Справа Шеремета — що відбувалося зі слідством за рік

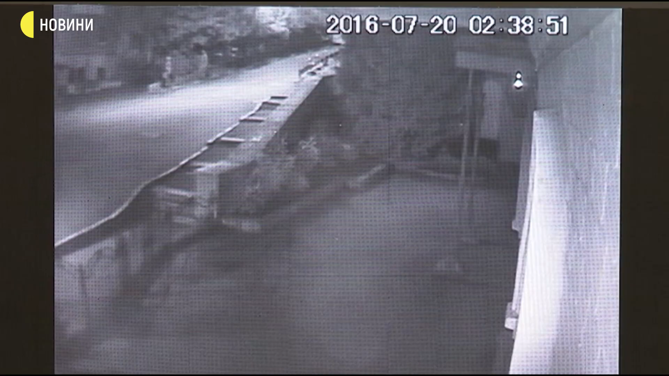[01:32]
На іншому відео чоловік та жінка, які в ніч на 20 липня 2016-го йдуть до автівки цивільної дружини журналіста Олена Притули.
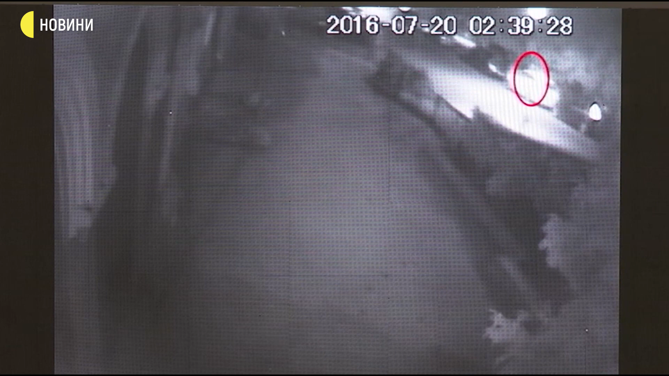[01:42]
Згодом жінка дістає з пакета невідому річ і залишає під авто.